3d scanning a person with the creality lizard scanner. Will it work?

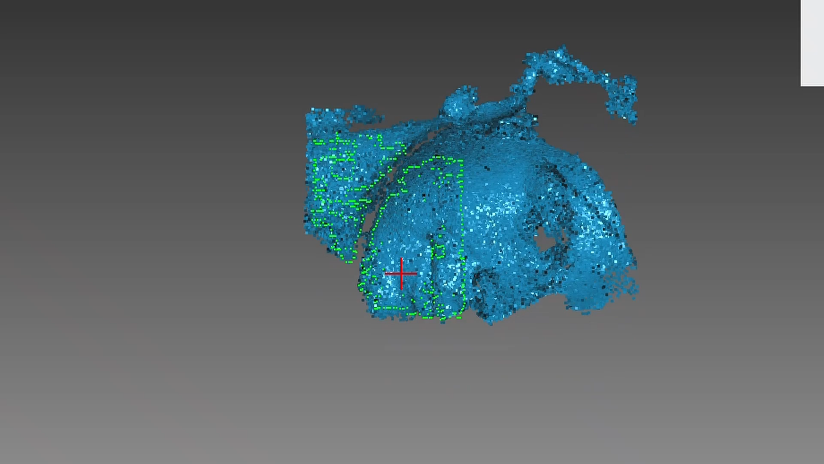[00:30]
If you guys can see, I have already his face on the scanner. Dark objects like hair are harder to scan.
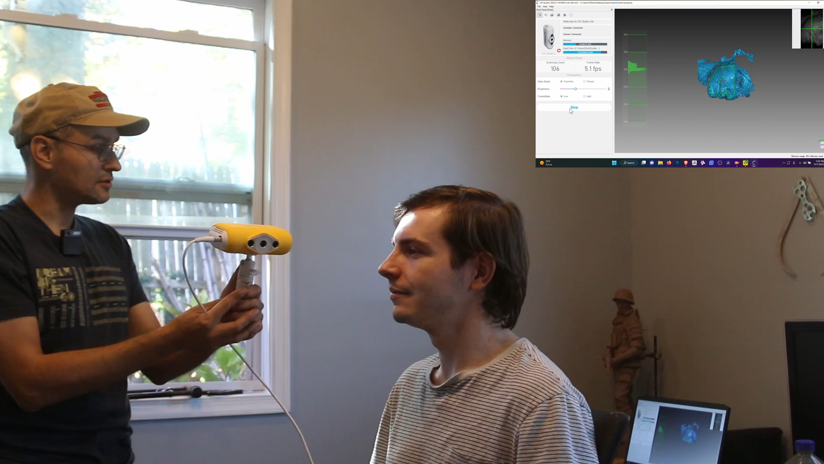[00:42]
For some reason, it is not going up to the hair. Now I'm in the front of the face.
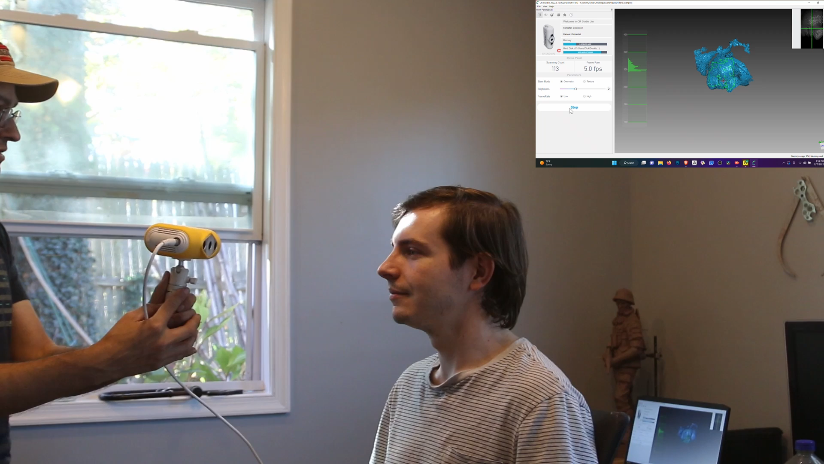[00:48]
Getting all the detail.
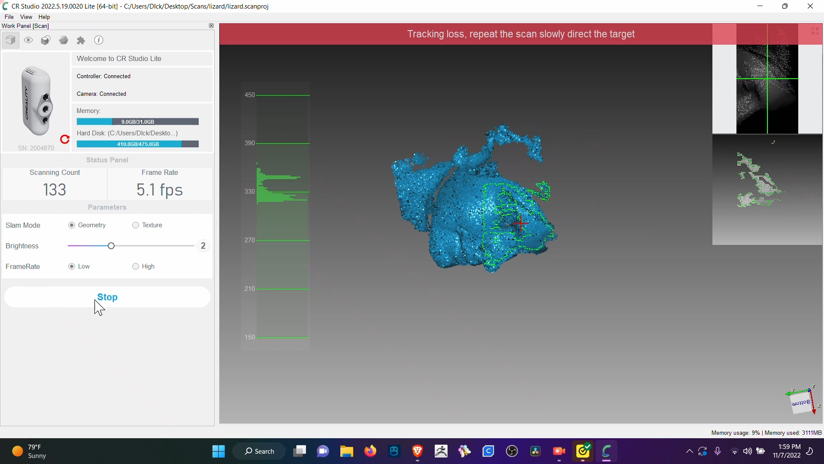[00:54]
I have been curious about how well it scans a real human. It does not want to go up to the hair.
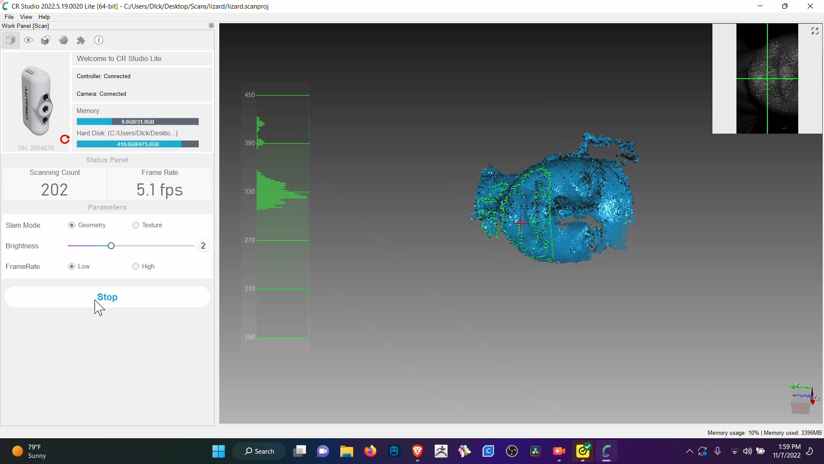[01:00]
I think the hair is too dark.
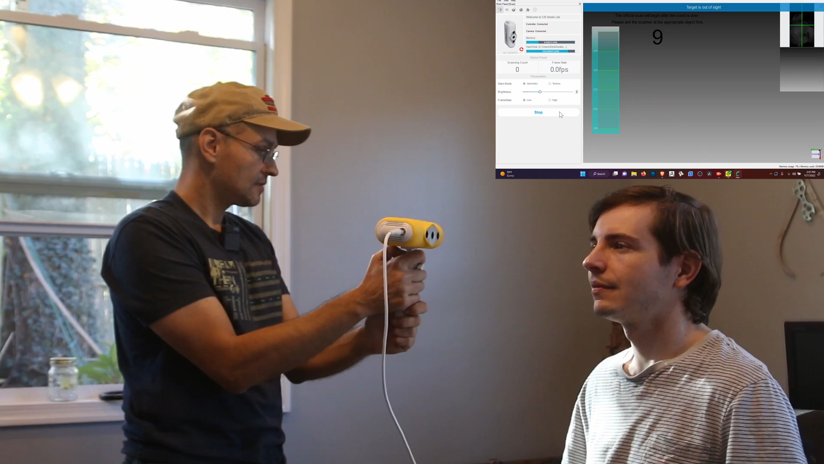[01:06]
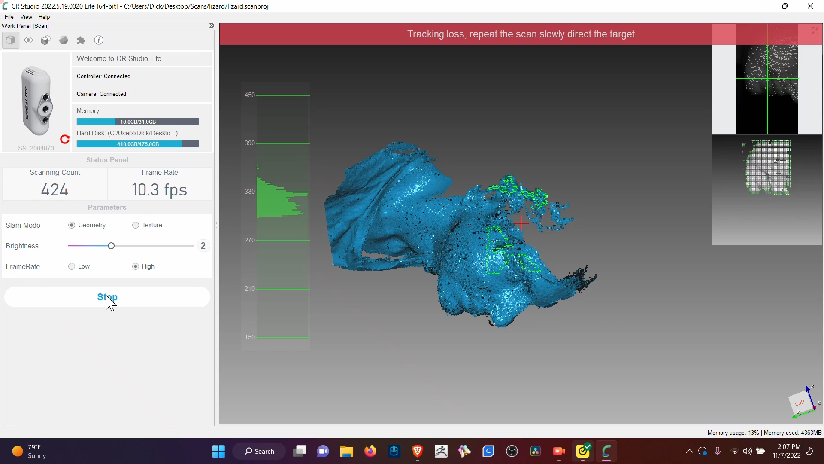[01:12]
That's incredible. It's just struggling to capture the hair. But it's doing it slowly.
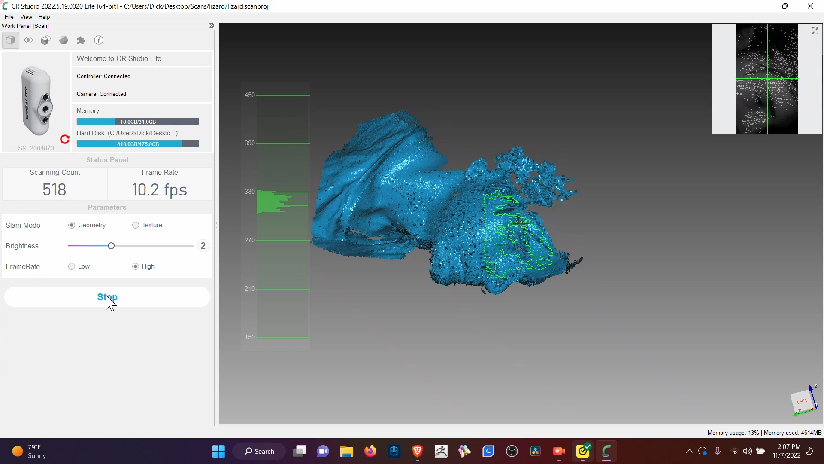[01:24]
Yeah. Bandana style.
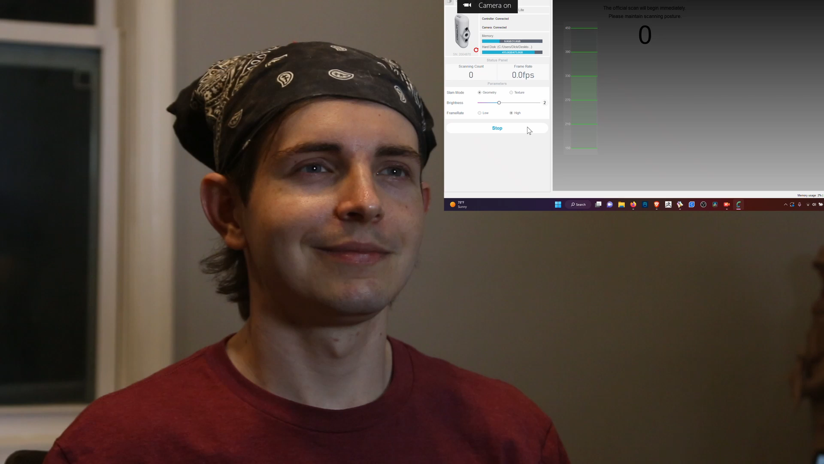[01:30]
I have no idea how. I guess my theory of it being a different color didn't really work.
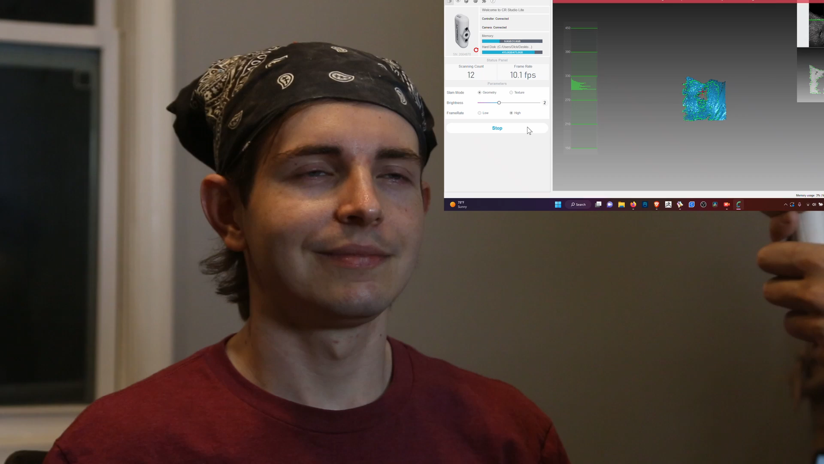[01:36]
Because it is scanning the bandana.
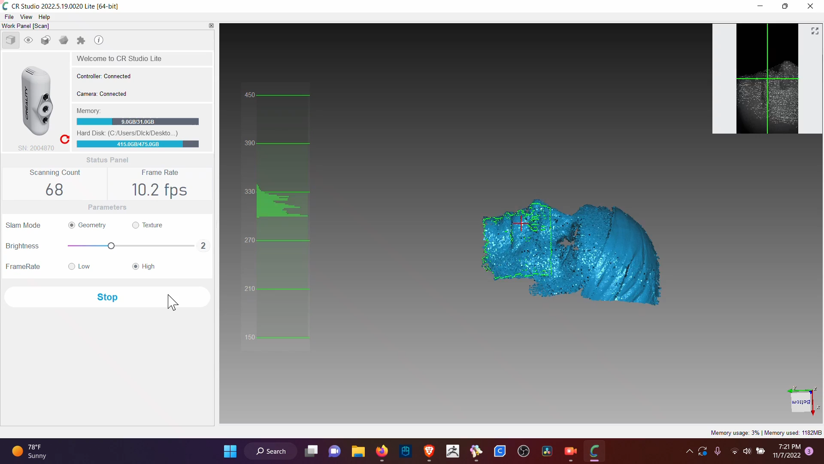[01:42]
But it's not scanning the hair. I think the hair.
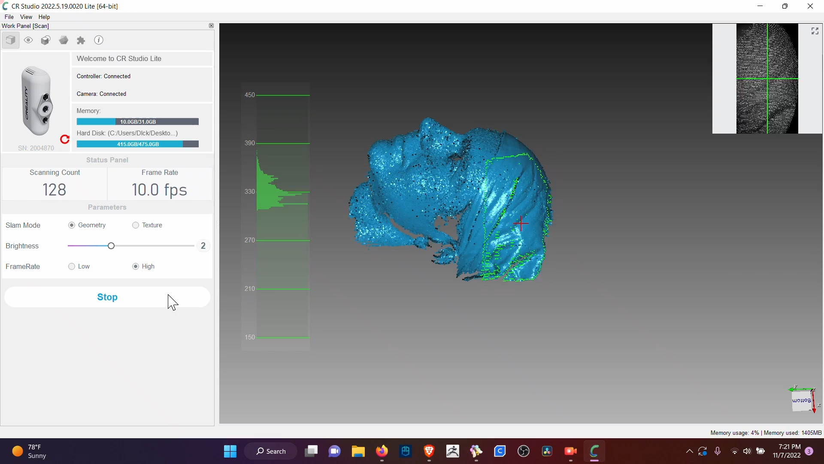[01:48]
So I think the hair is just a reflective version that doesn't work. But finally, I'm going to try and get a little bit of the shoulders.
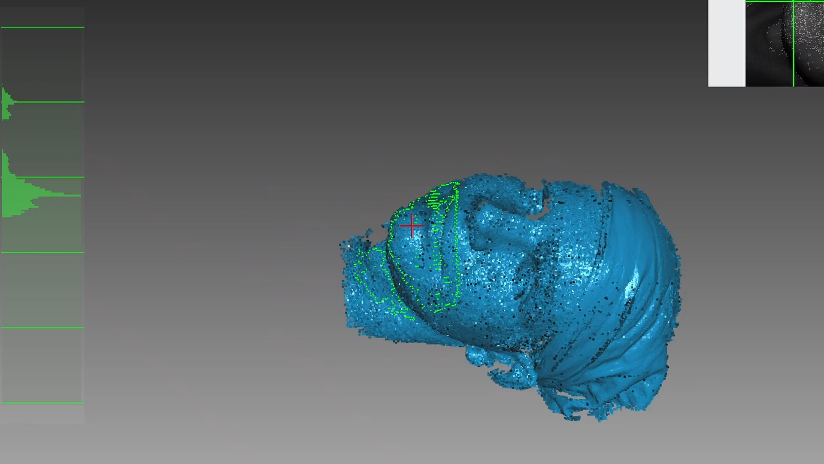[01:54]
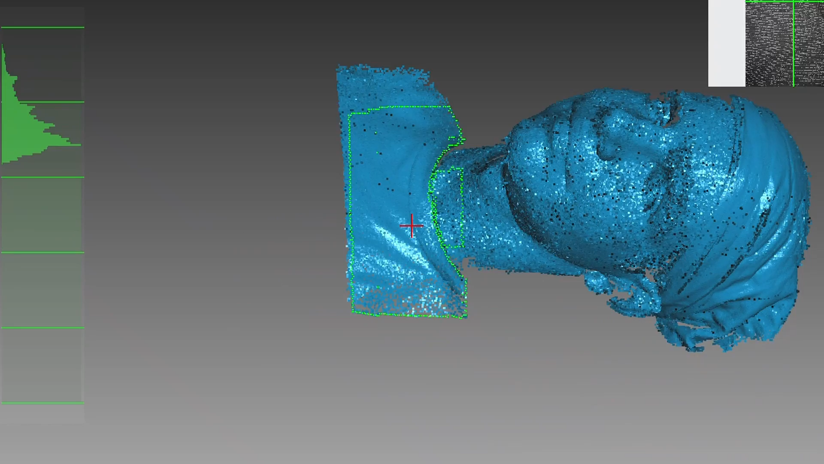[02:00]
Because when I print this, I want it to, like, stay on the table.
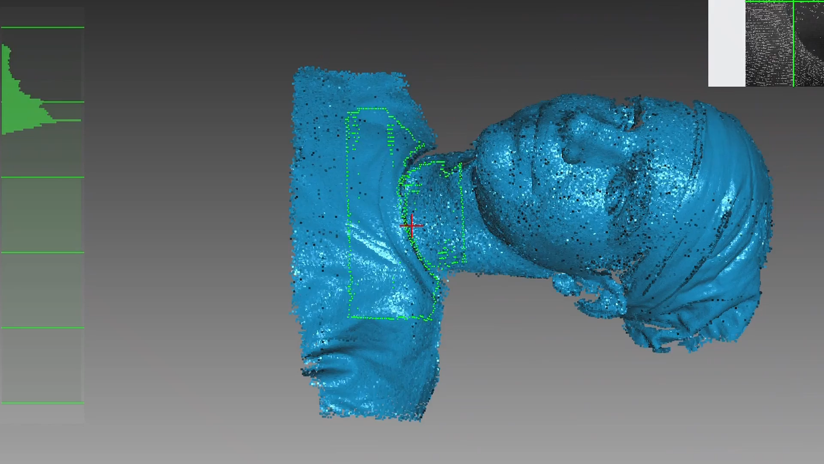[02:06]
And it looks more of a bust. If you have the shoulders. Okay. I love it.
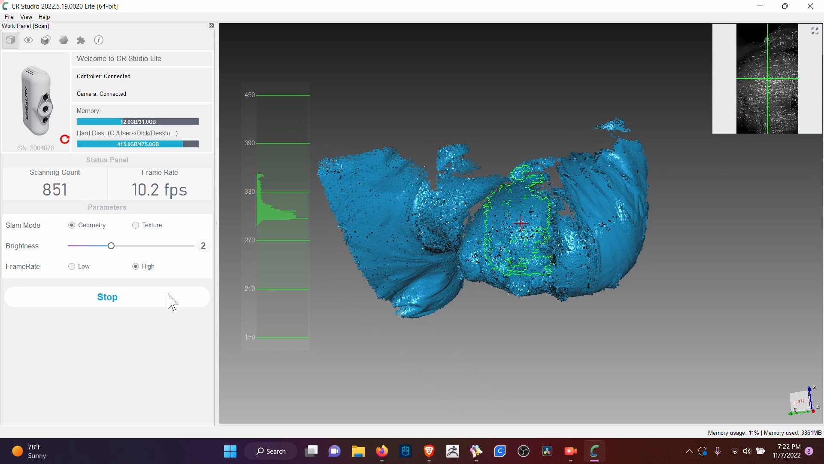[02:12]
It's funny, like, there's some hair poking through and it won't scan it. Okay.